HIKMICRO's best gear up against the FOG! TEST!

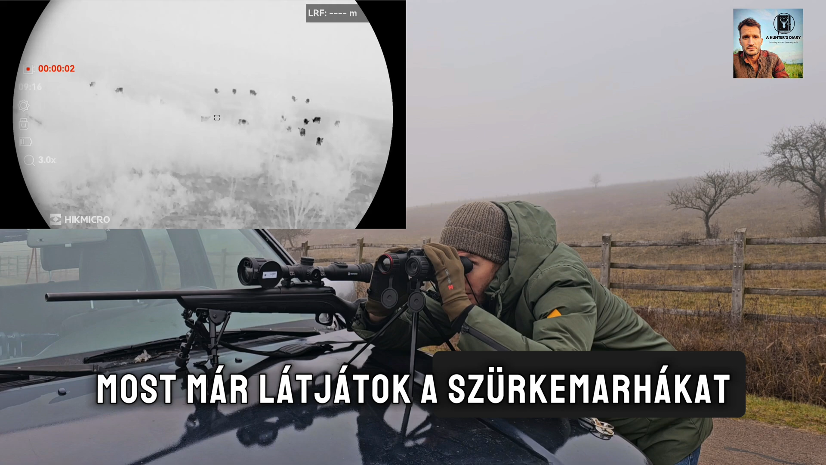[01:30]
started the Hubrock recording now you can see Hungarian grey cattle herd enjoying the November grass on the hillside. They are not visible with your eye you can see that that it's some of them are in between the trees but the rest of them is simply not visible.